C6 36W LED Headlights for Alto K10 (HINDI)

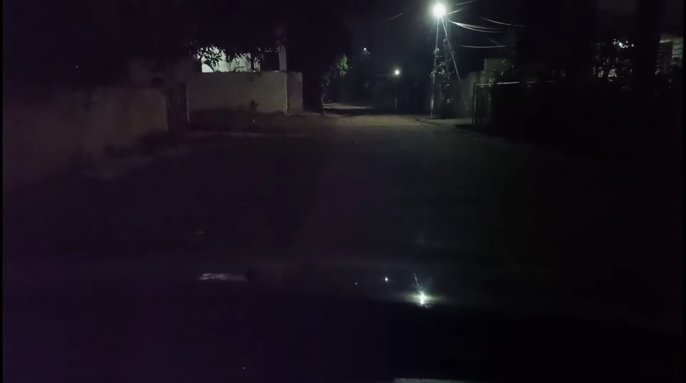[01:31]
तो अभी मैंने पार्किंग ऑन की है, ये उसकी डिपर है, ये अपर है, ये डिपर है अपर, और ये बंद कर देते हैं और डाटा मैं फ्लैश करके दिखाता हूँ आपको। ये डाटा फ्लैशिंग का है,
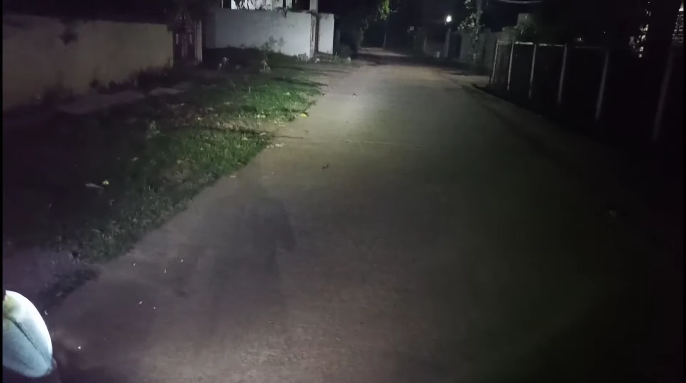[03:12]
तो जैसा आपने देखा कि इसमें रोशनी तो ऐसे अच्छी है, अपना जो जैसे अगर कुछ स्ट्रीट लाइट वगैरह आती है या हाईवे में जाएंगे तो उसमें दब जाती है लाइट, बाकी वैसे अंधेरे में तो आपको अच्छी लगेगी, कोई इशू नहीं होगा उसमें।